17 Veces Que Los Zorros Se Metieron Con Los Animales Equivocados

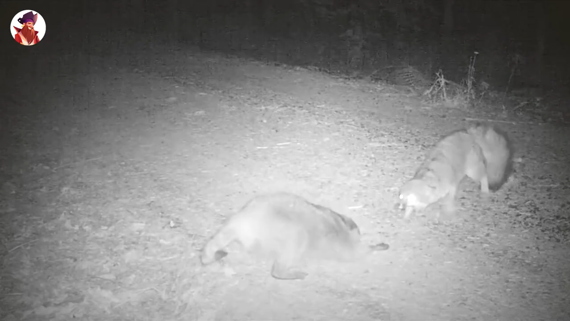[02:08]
La persecución comienza, pero nunca sabremos qué ha pasado, porque el video termina.
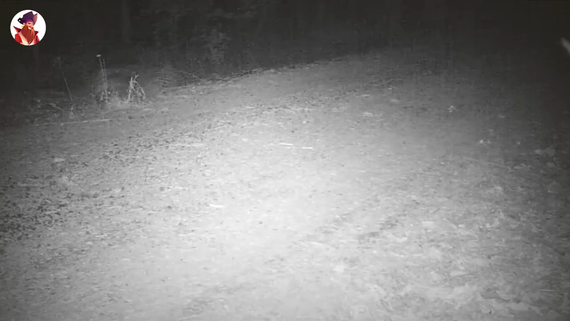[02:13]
En un frío día de invierno, un zorro desafía a un mapache. El zorro no es muy confiado y el mapache solo espera ver qué hace el zorro.
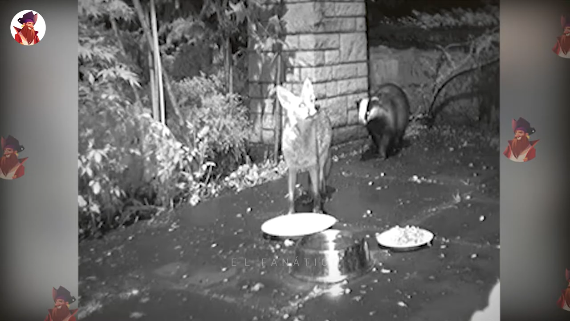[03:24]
que probablemente no es suyo para empezar, pero eso no es lo importante, porque el tejón no le importa a quién pertenece el cuenco. El tejón americano es un carnívoro fósil, lo que significa que escava o busca guaridas bajo tierra para encontrar comida.
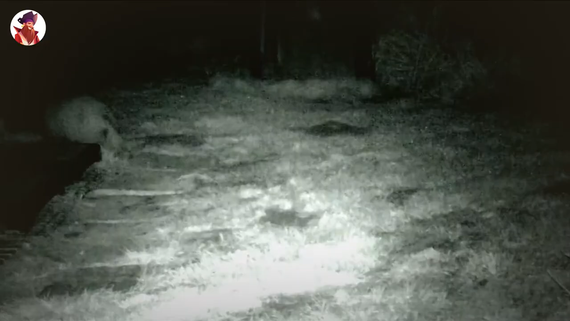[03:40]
Aunque los zorros no son su principal fuente de alimento, se sabe que en ocasiones se lleva a un cachorro de zorro. Si pueden elegir, los zorros no se enfrentarán a un tejón. Será imposible que un zorro lo derrote, lo que son demasiado feroces y duros. Sí, y casi me olvido de mencionar los frutos secos.
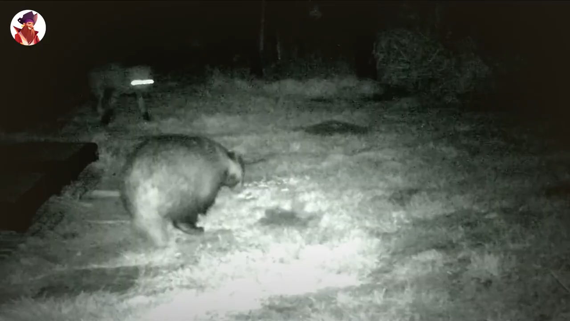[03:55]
Puedes ver lo que quiero decir en este video cuando un tejón y un zorro se encuentran. Un leopardo mata a un zorro con orejas de murciélago Este pobre zorro intenta liberarse de las garras de un leopardo, pero no parece muy prometedor.
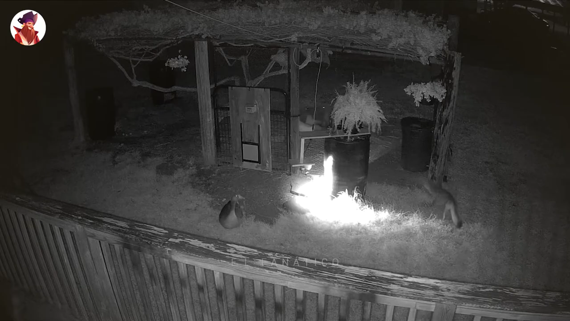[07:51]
Cuando un zorro intenta atacar a un gallinero para arrebatar una de las gallinas residentes, los gansos acuden al rescate y ahuyentan al zorro. Los gansos son aves sólidas para tener alrededor de su garanja. Lo he visto a menudo protegiendo aves de otras especies. El pescador ataca al zorro He aquí algo agradable que no se ve muy a menudo.
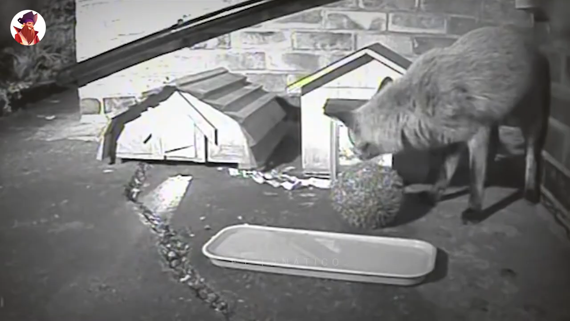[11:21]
El zorro vuele al erizo, pero no intenta atacarlo. Probablemente se da cuenta de que no hay nada que atacar. El zorro inspecciona el resto de la zona. El erizo huele una vez más y entonces oye un ruido que le sobresalta,
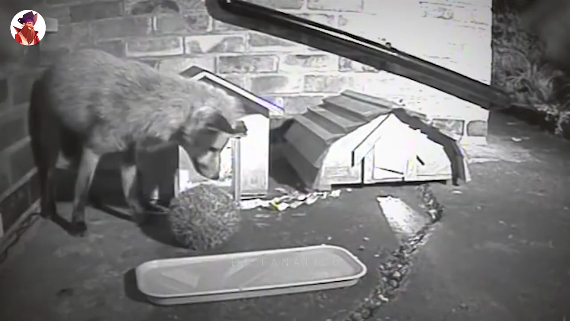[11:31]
por lo que se escapa. Una vez que el zorro se ha ido, el erizo vuelve a ponerse en pie y camina.
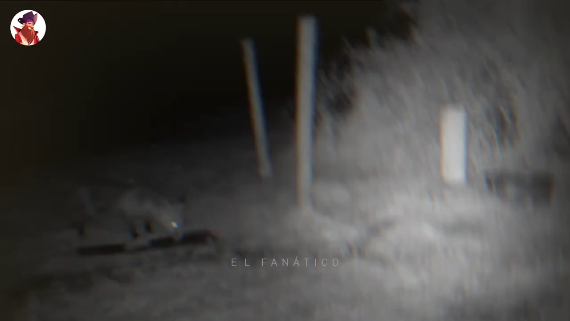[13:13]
Las personas que grabaron este video solo han visto esto una vez, y no quieren volver a verlo. Se sorprendieron al descubrir que esto ocurría en medio de la noche, justo delante de su cámara.
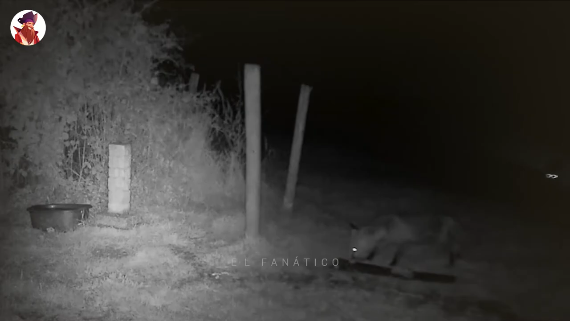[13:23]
Tienen dos zorros que los visitan regularmente, y están seguros de que estos eran los mismos dos zorros. Uno de ellos es más dominante que el otro, y suele quedarse con la mayor parte de la comida que ponen, mientras que el otro observa en segundo plano, pero nunca se acerca si el dominante está cerca. Por desgracia, el zorro dominante ataca al otro y lo pone en su sitio.
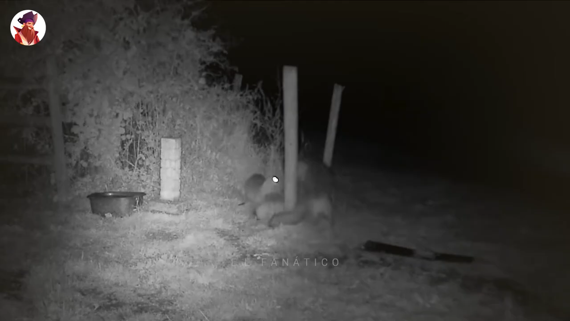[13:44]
Aunque no podemos ver toda la pelea, el audio nos dice que es un ataque sostenido, y que deja a ambos zorros exhaustos. La naturaleza puede ser muy cruel a veces.
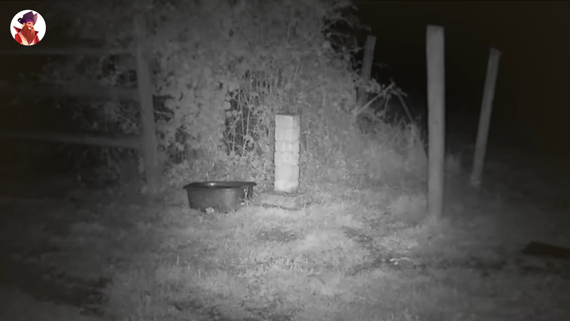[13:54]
Podemos escuchar cómo el zorro atacado está muy angustiado. Lamentablemente, los gemidos continúan durante algún tiempo después de que el video termine. El zorro permaneció en ese lugar durante 20 minutos, antes de tener el valor de salir. Un búho ataca a un zorro. Un zorro pasea por un barrio tranquilo en pleno invierno,
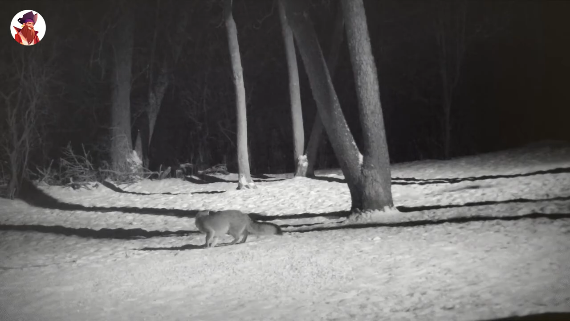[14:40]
captó con su cámara de seguimiento a un búho cornudo lanzándose en picada contra un zorro gris. No creo que vea al zorro como comida, por lo que solo puedo suponer que intenta ahuyentar al zorro porque éste impide que salga la presa del búho.
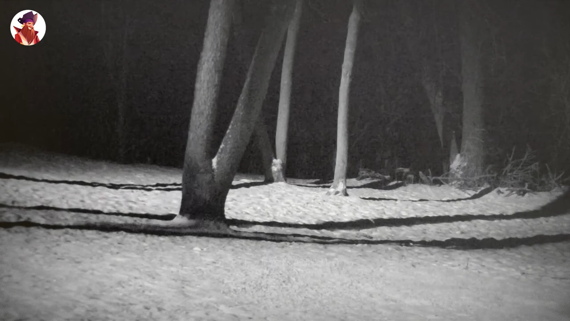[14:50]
Tal vez, también puede percibir al zorro como competencia, lo que justificaría dicho ataque. Es cierto que los zorros no se ocupan de sus asuntos a veces, pero algunos de estos zorros no se merecían lo que les pasó,